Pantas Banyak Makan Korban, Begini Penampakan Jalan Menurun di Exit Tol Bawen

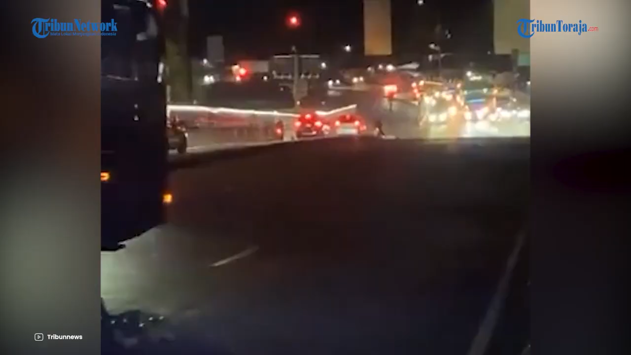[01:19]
rem dari truk tersebut mengalami kendala karena kendaraan tak melambat meskipada rem sudah diinjak Pengemudi sempat menyalakan